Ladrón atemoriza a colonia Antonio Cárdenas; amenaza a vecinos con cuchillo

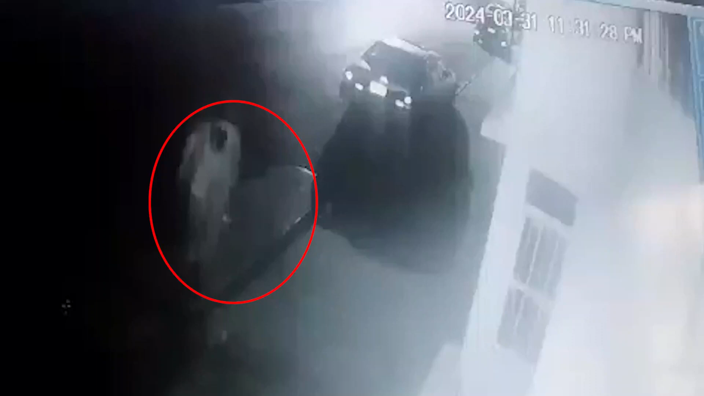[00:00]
Un sujeto tiene atemorizados a los vecinos de la colonia Antonio Cárdenas, pues ha robado varios automóviles e incluso ha amagado con herir a algunos que lo sorprendieron infraganti, por lo que ya ni dormir a gusto pueden refirieron. Las cámaras de seguridad captaron al hombre de aproximadamente 40 años que viste ropa deportiva y a veces se hace acompañar por otro sujeto que le ayuda a hacer los hurtos.
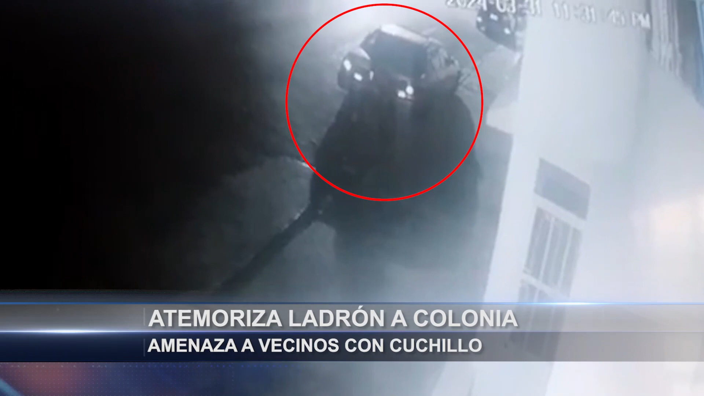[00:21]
Una de las vecinas mencionó que va carro a carro, viendo cuál es el más fácil de robar para desmantelarlo del estéreo y pertenencias de valor que pueda tener.